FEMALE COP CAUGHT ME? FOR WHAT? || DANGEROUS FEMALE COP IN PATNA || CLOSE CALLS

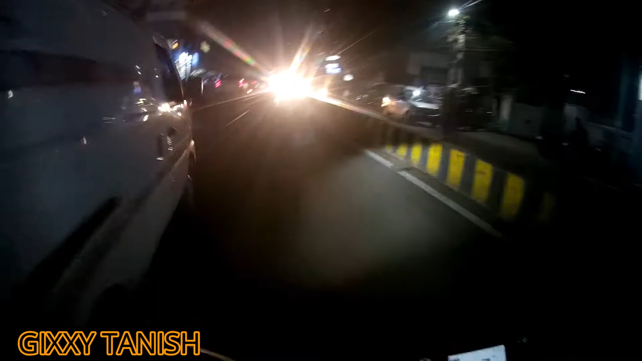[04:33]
अभी सीधा घर जाना है, तो आगे से यू टर्न लेते हुए चलना है। तो चलिए चलते हैं।
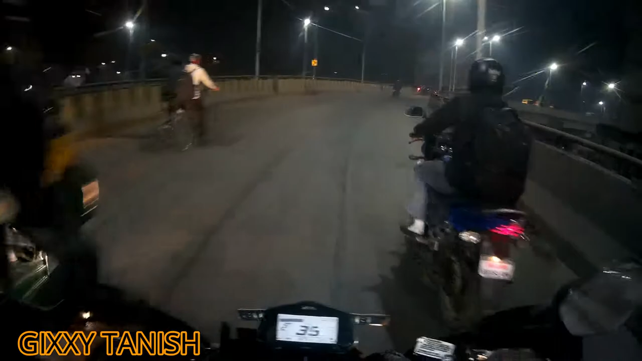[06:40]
फिर से ट्रैफिक में फंस गया तो अपना सस्ता स्किल यूज करते हुए गैप मारते हुए निकलते हैं।
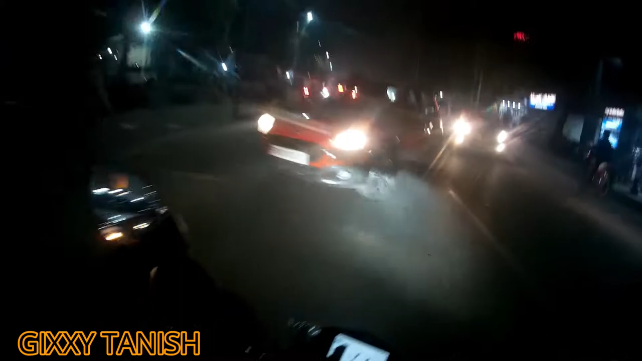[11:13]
अभी एक गलत सीन का बात करते करते दूसरा गलत सीन हो जाता, बिना इंडिकेटर जलाए हुए मोड़ रहा है बेवकूफ़।